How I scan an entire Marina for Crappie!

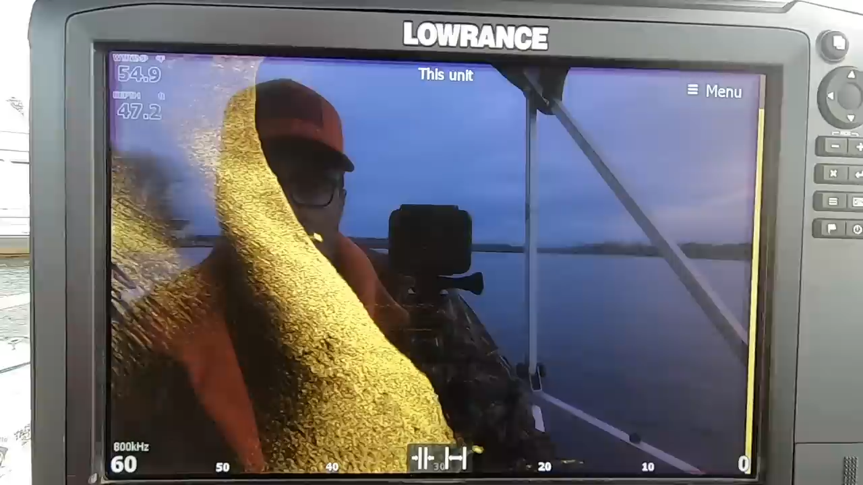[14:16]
everything to my left looking for them white bright dots let's flip another color palette on
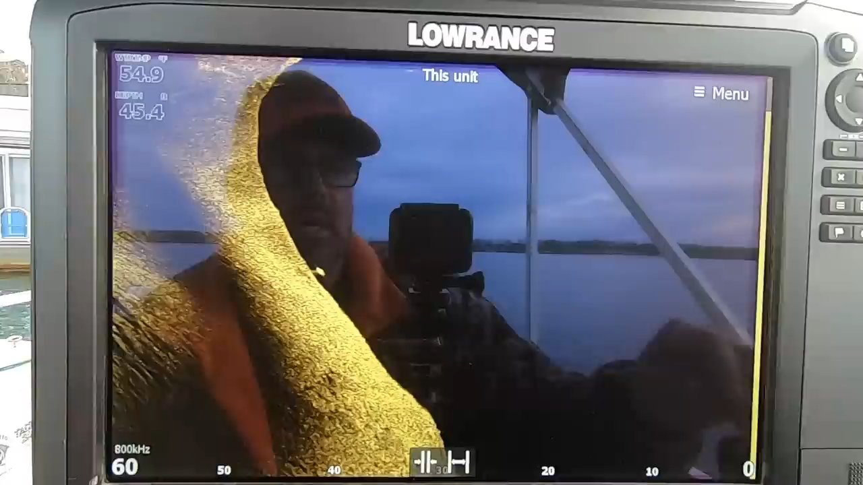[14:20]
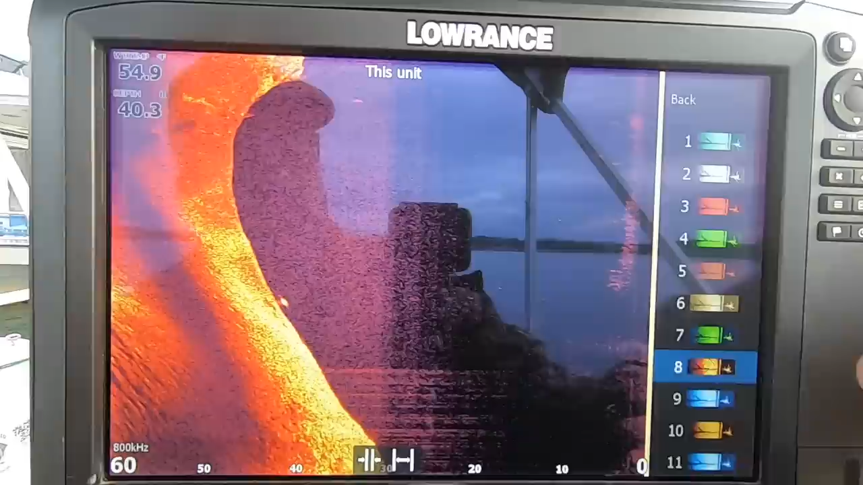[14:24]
again I like that one pretty good um let's see how I see if it shows up
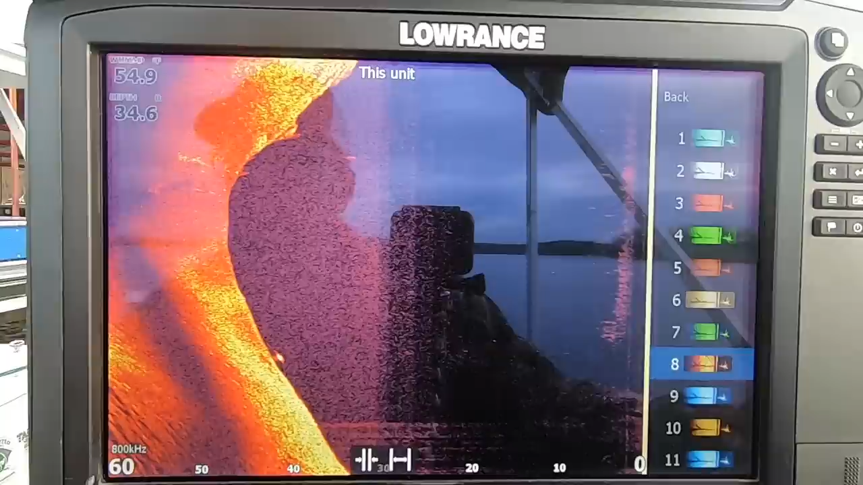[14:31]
how it shows up so I like that one on down scan I haven't really tried it on side scan so we're doing something different together
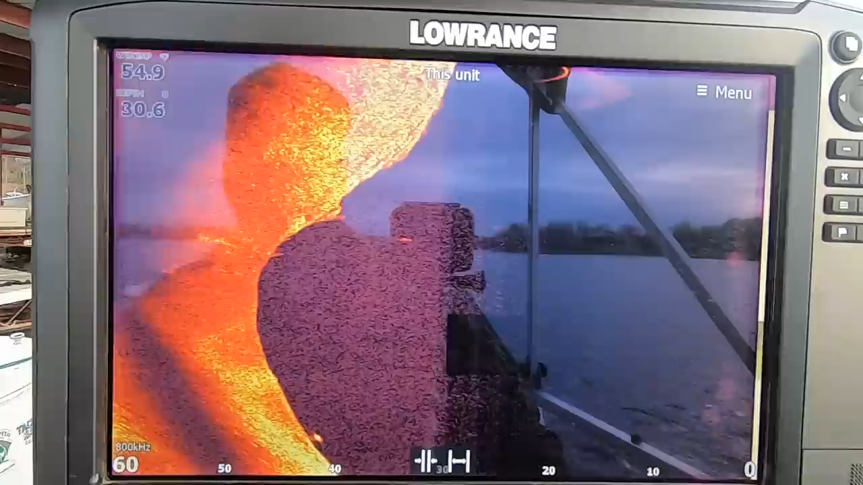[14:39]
we're gonna see what we see it may not show up well at all
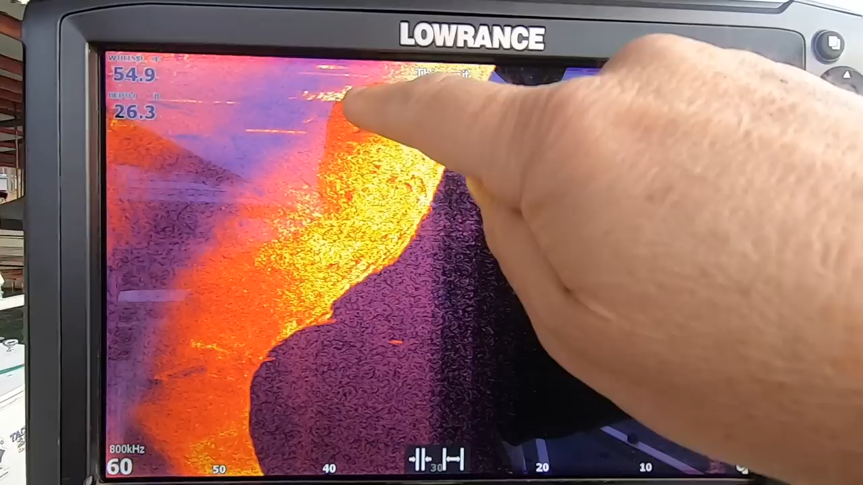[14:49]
there they are but I'm not crazy about that palette on side scan to me that's
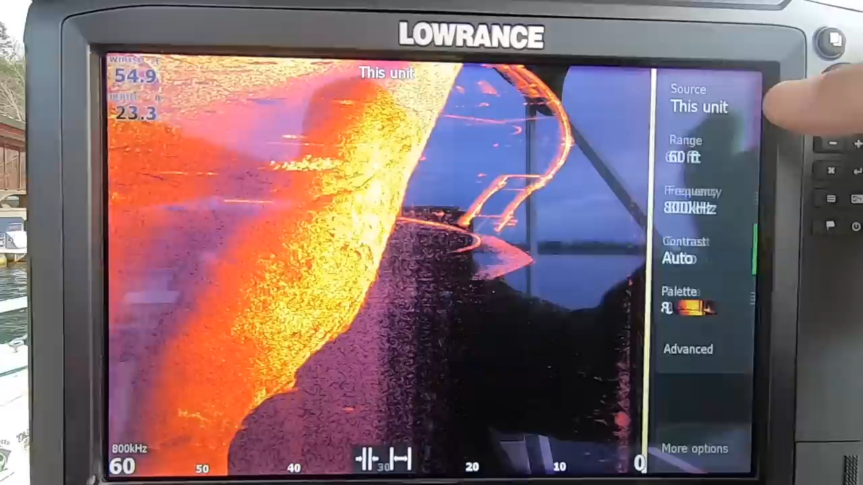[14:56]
I would need to let's see I need to turn down the contrast a little bit maybe let's
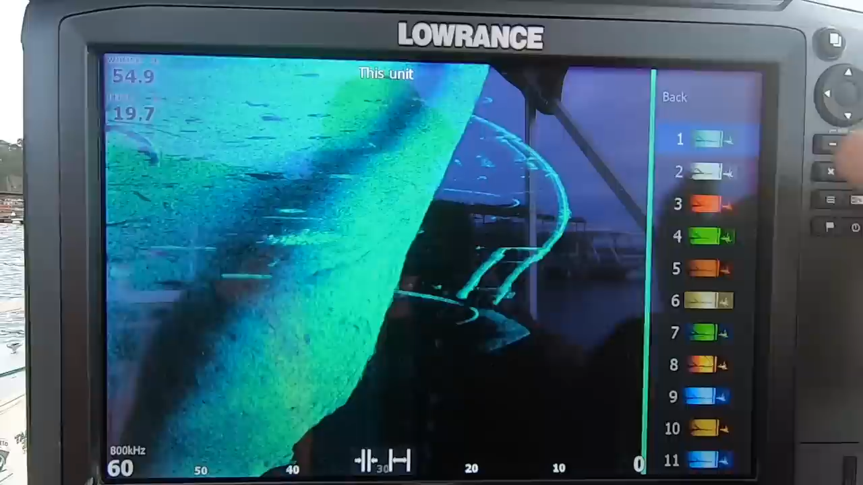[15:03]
try the aqua there they are in aqua there they are in white there they are in green
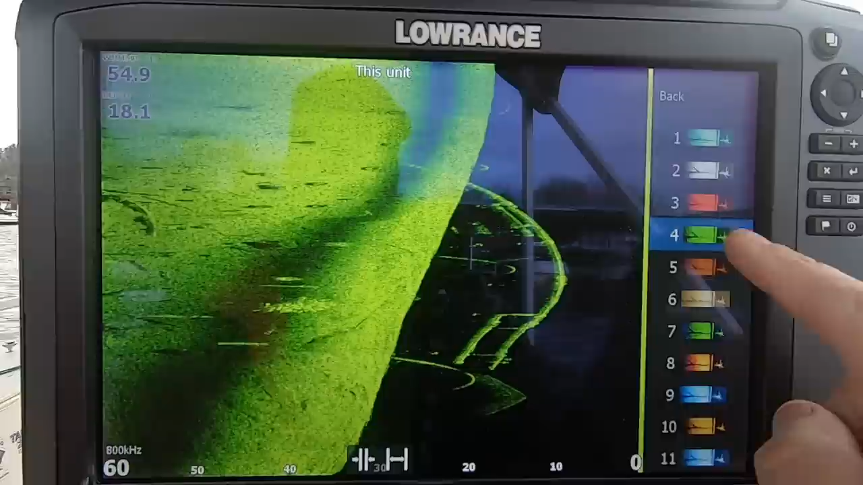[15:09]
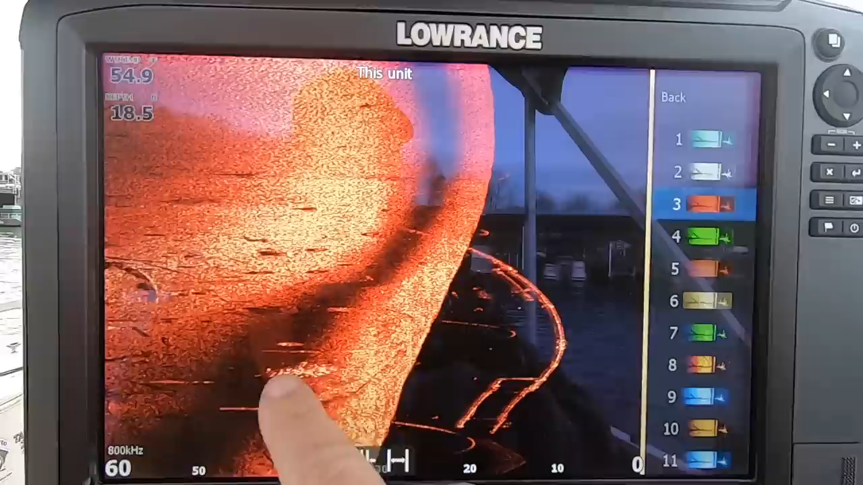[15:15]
now that red looks pretty good they're shining bright right there
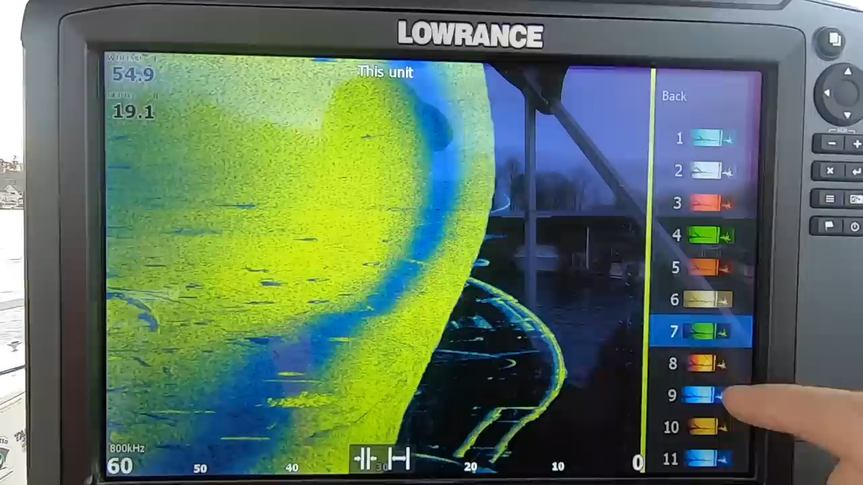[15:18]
then there's another green with blue palette then there's your blue palette that green right there does pretty good I like that that that made them pop and that's what I'm looking for what makes them pop